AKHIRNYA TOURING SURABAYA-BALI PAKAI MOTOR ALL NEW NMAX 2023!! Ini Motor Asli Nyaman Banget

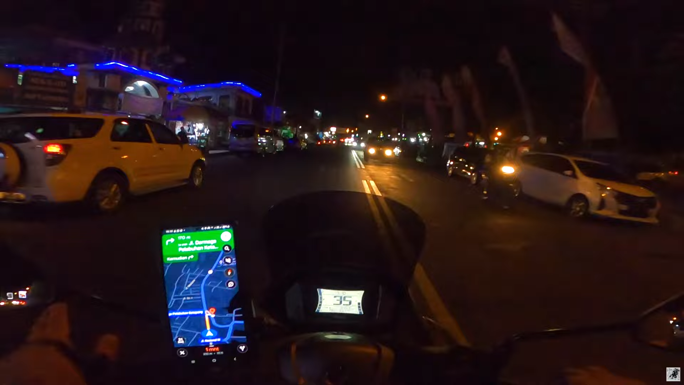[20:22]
jadi saya putuskan untuk berjalan-jalan di sekitaran Banyuwangi. Dan ini saya juga melihat kondisi di sekitaran pelabuhan juga tidak ada kemacetan yang panjang ya. Jadi aman lah ini kalau saya tinggal sebentar untuk sekitar jalan-jalan di seputaran Banyuwangi, guys. Sebelumnya saya itu belum pernah melewati Ketapang ya.
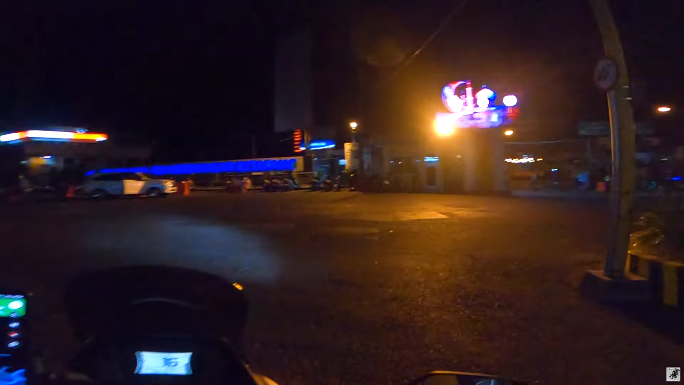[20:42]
Biasanya kalau saya ke Banyuwangi itu langsung mampirnya ke pelabuhan.
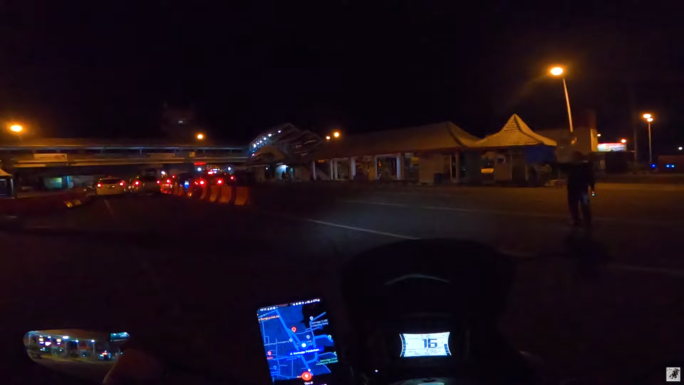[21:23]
yang artinya saya sudah berada di jam check-in dari pelabuhan Ketapang. Nah, ini kita akan lihat apakah pelabuhannya ramai atau enggak ya.
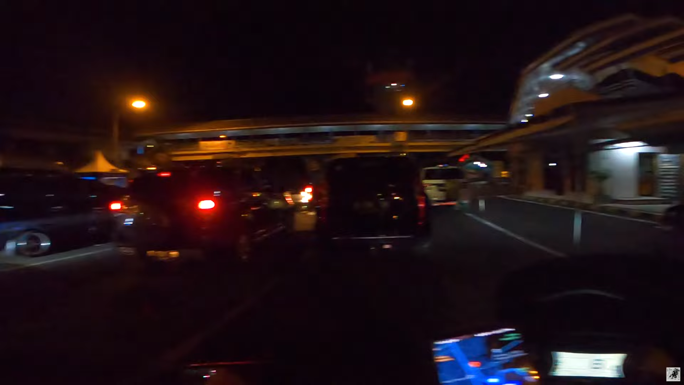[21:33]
Semoga saja tidak ramai ya, karena ini merupakan puncak dari arus mudik, guys.
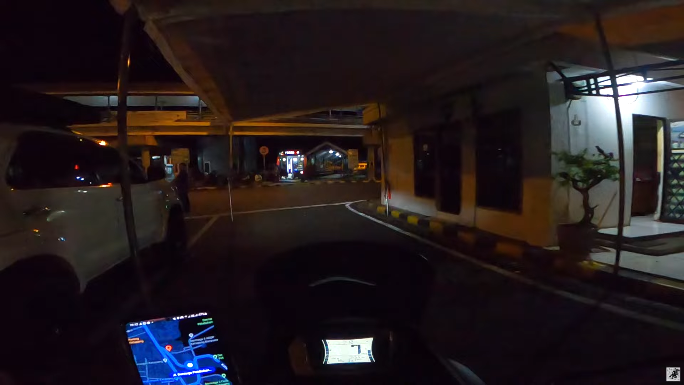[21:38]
Jadi orang-orang yang mau berlibur ke Bali itu juga banyak ya yang berangkat hari ini. Ya, semoga aja nggak macet ini pelabuhan.
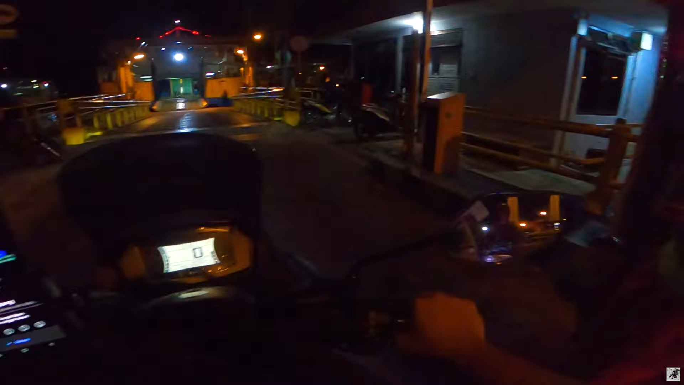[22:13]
Oke, jadi pelabuhan nggak terlalu ramai ya, dan sepertinya ini saya bakalan langsung bisa masuk kapal, guys.